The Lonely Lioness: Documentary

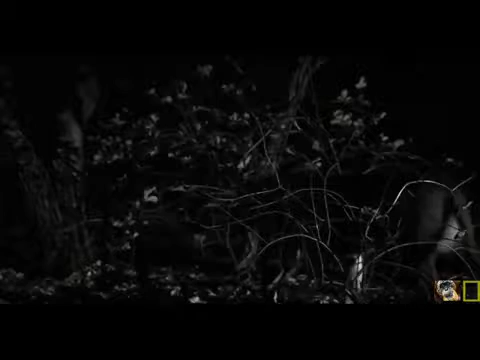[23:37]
À medida que Herbert caminha pelo acampamento no escuro, ele ouve uma movimentação por entre as árvores.
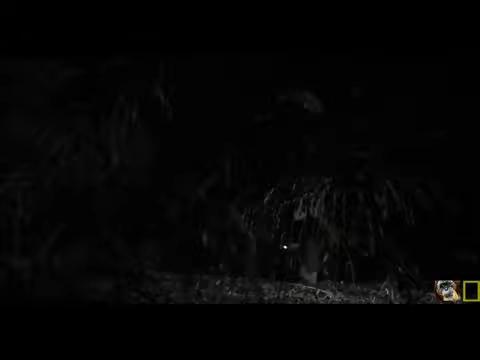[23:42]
Eu ouvi alguma coisa e depois olhei e vi.
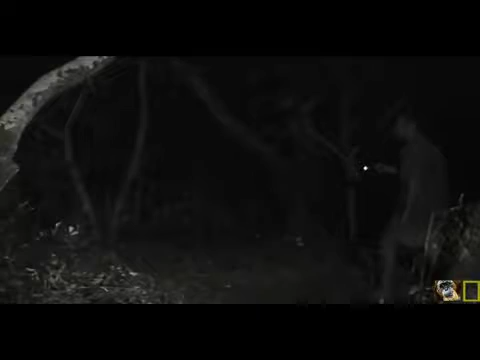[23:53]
Vi uma coisa no escuro e era ela. Mas não tive medo.